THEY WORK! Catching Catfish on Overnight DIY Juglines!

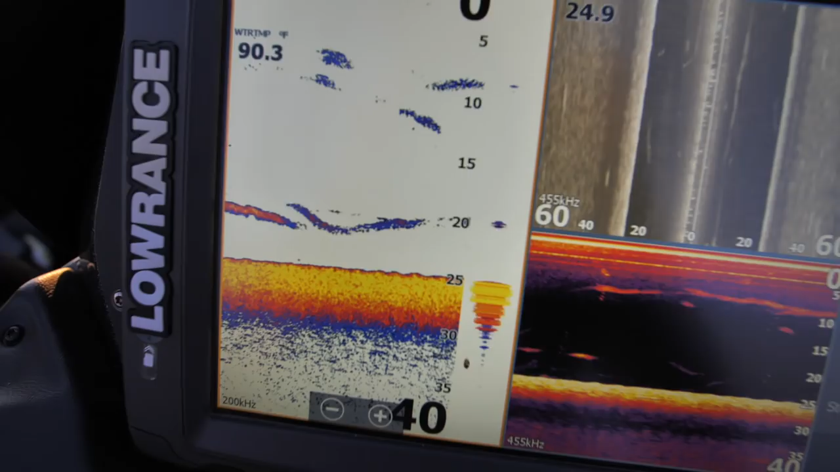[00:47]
On screen: water 90.3°F
just out here off the main lake point about 25 feet of water so this is where we're gonna drop